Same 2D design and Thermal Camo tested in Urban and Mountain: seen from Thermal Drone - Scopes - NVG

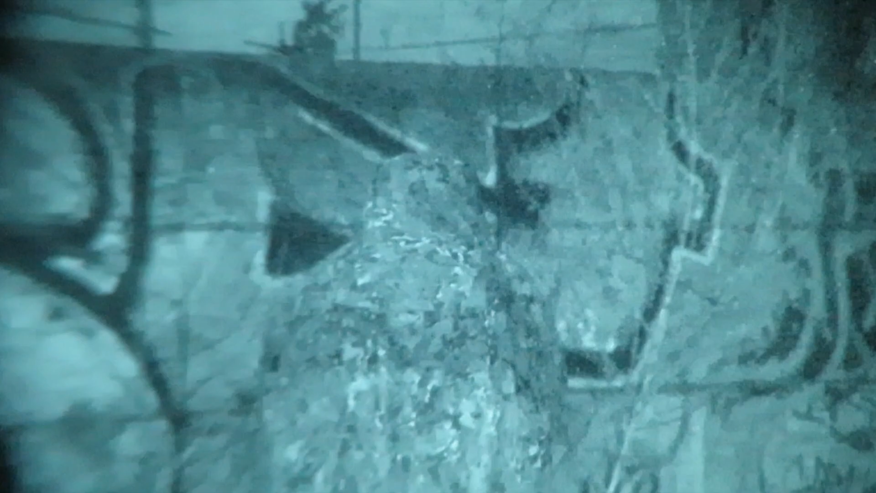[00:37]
which comprises 11 2D camouflage patterns designed to conceal the operator in environments with presence of human artifacts,
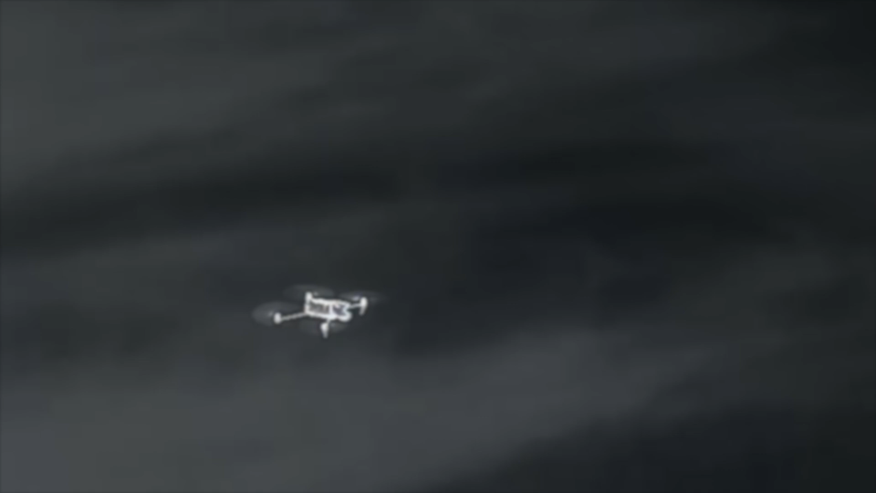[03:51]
Here we can observe how the same suit perform in mountain environment.
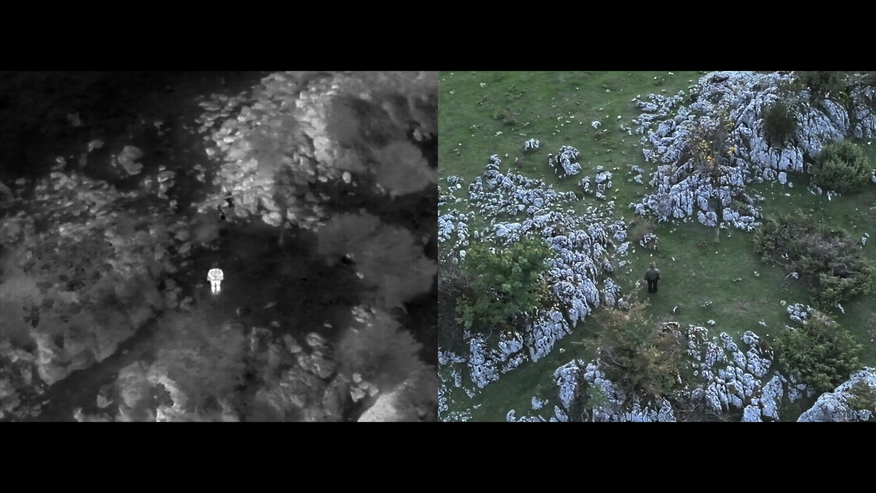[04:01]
It can be appreciated how the EC pattern can seamlessly blend among rocky formations.
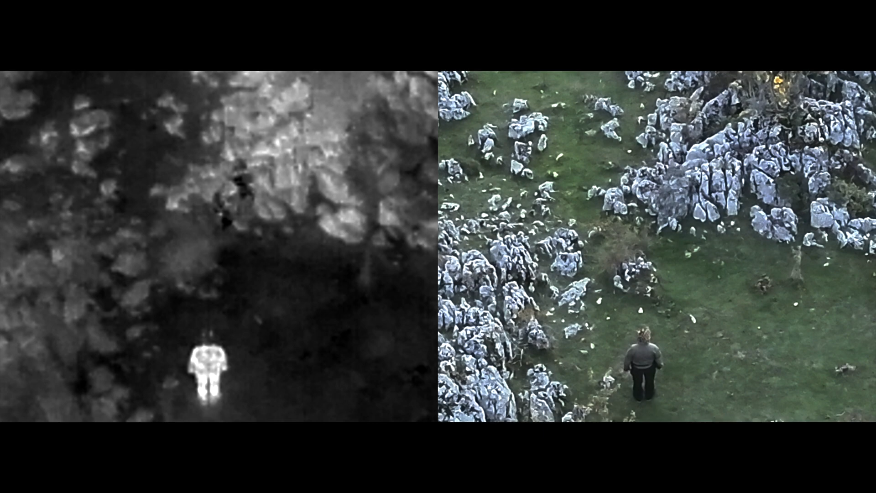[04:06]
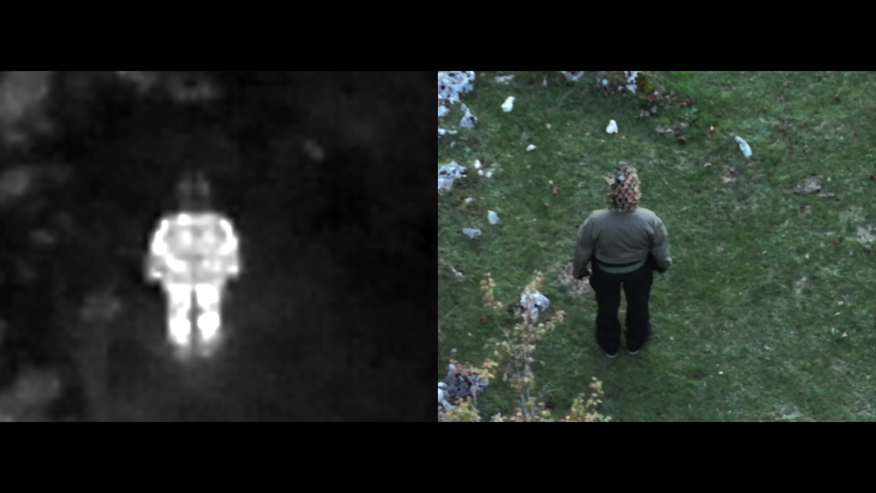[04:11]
It is also noticeable how the pro-aptothermal camouflage tunes the operator thermal signature according to the surrounding nature. As previously observed in urban environment, also in mountain areas,
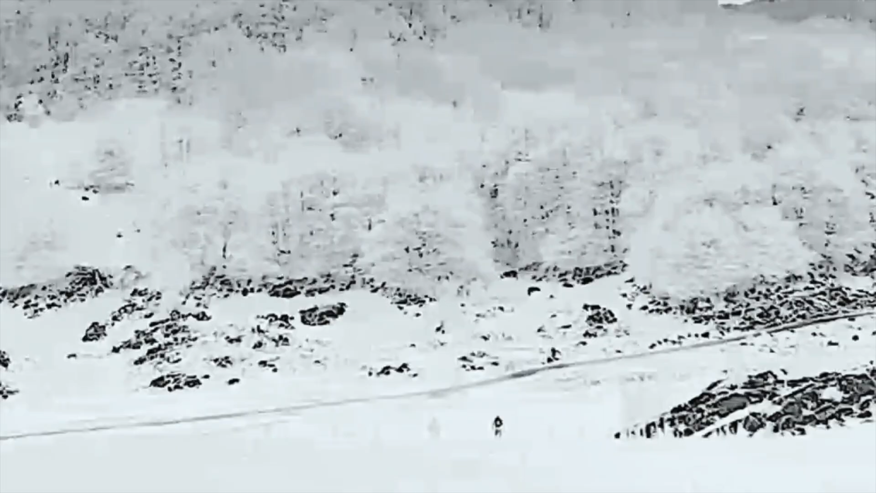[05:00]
which functions effectively in a wide range of biomes and environmental conditions,
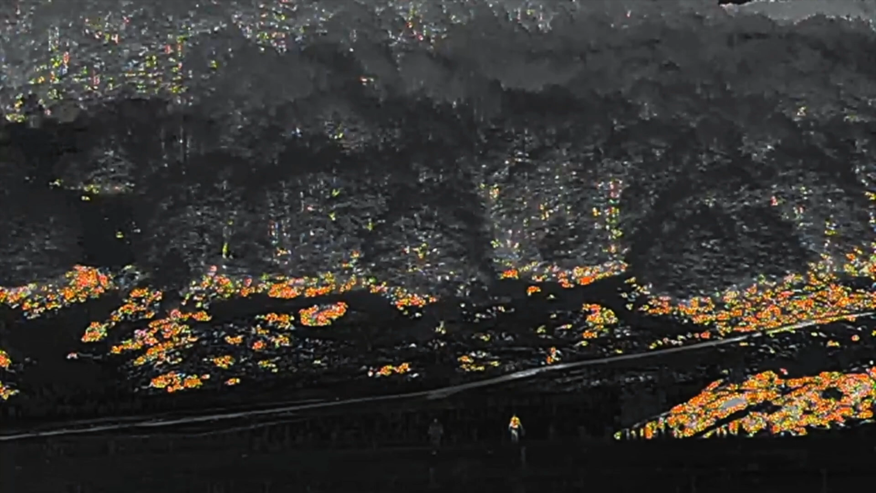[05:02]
even at very close range, as shown in the following images.
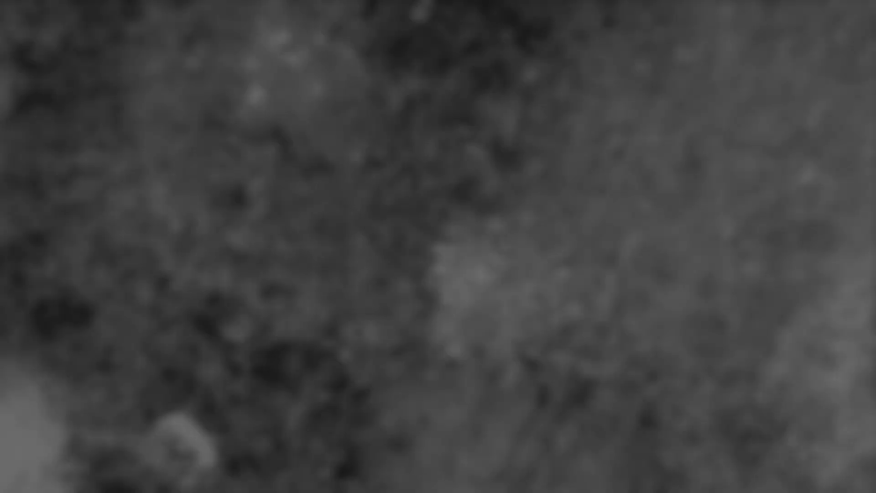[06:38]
As from above, the same effect is ensured below from rifle-mounted
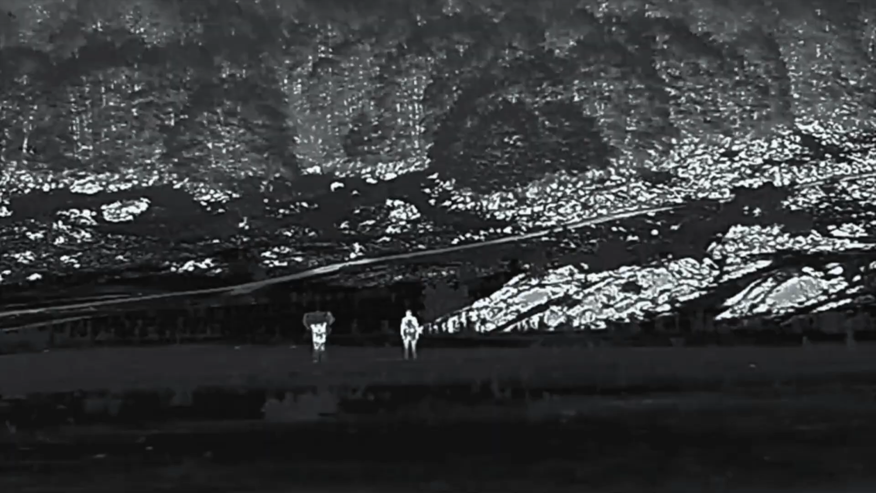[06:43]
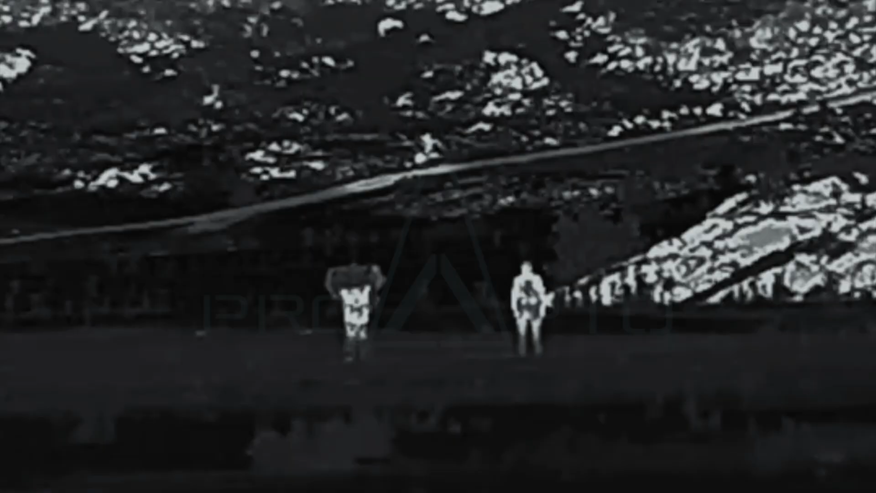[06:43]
thermal scopes and manifold thermal sensors, including cooled systems.
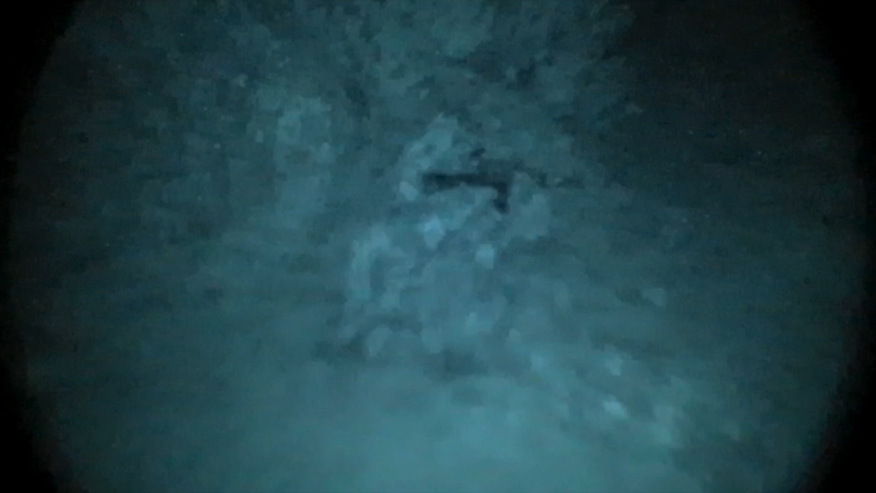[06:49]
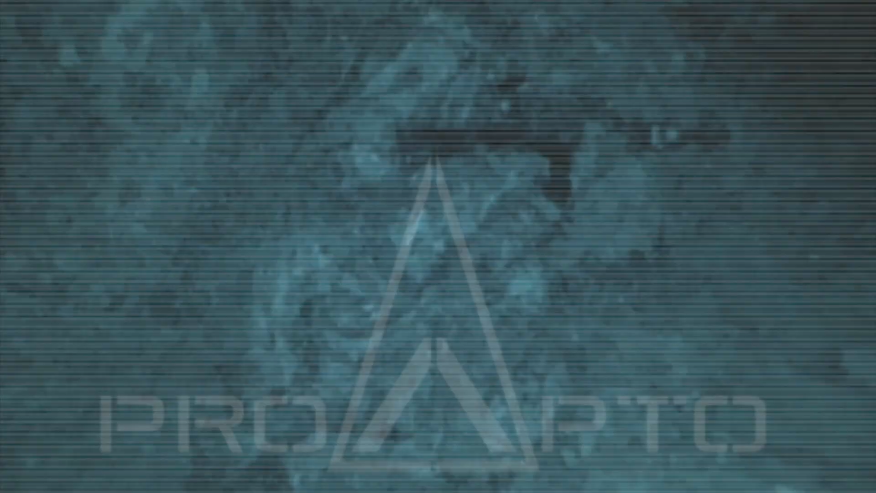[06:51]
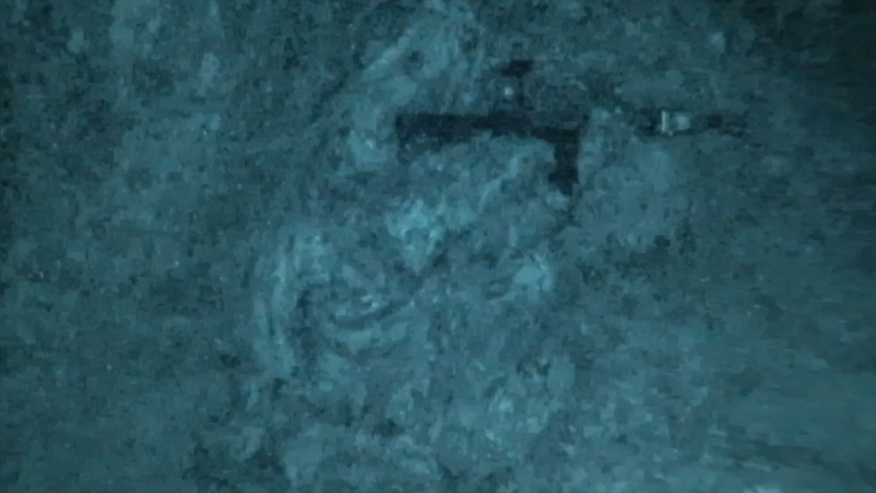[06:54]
In matter of near-infrared camouflage effectiveness,
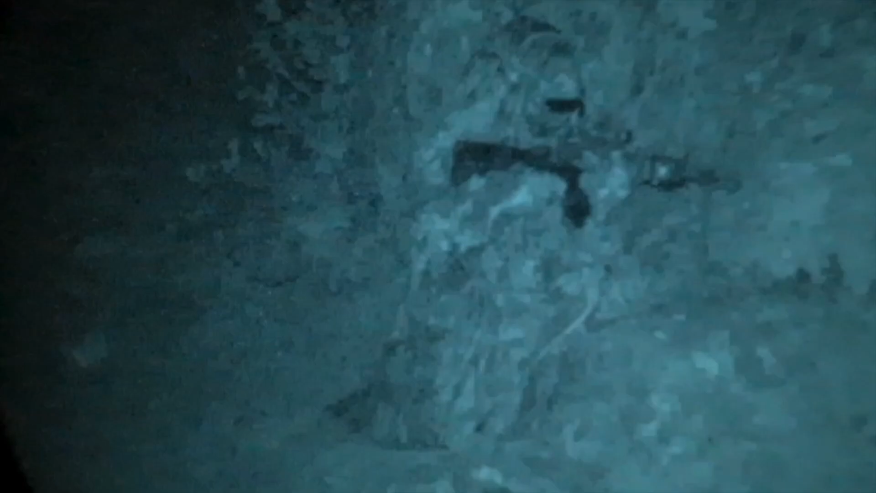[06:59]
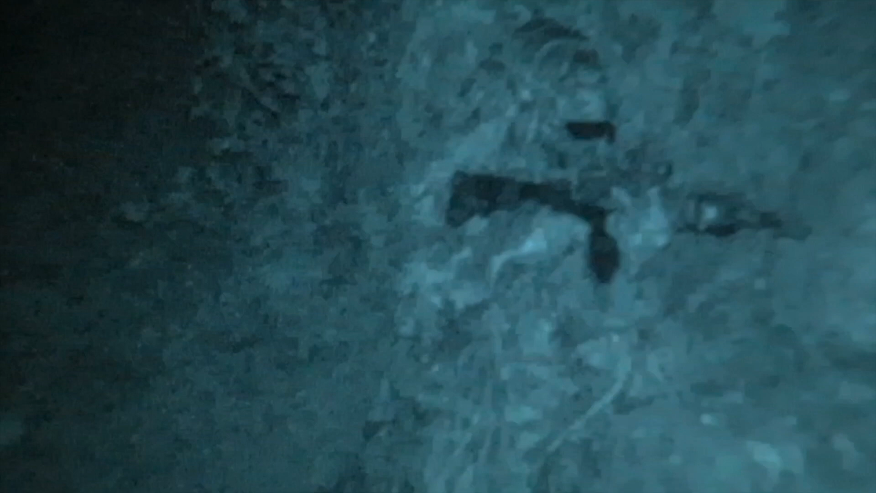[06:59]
the ProApto 2D pattern EC presents a signature consistent with rocks and vegetation.
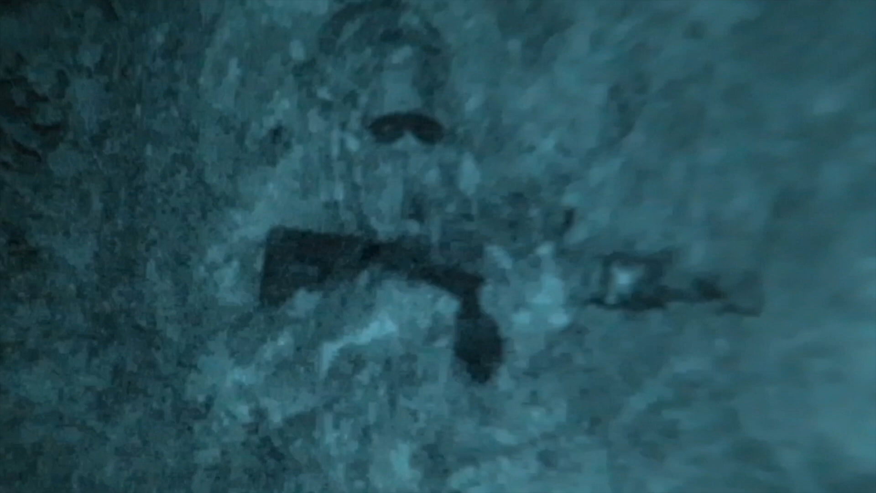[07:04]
Maintaining stable signature
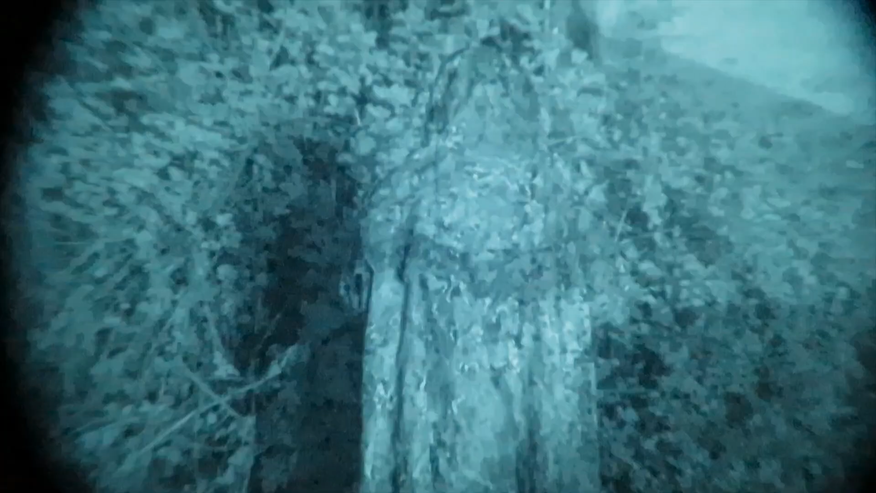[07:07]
even when irradiated by NIR illuminators or lasers.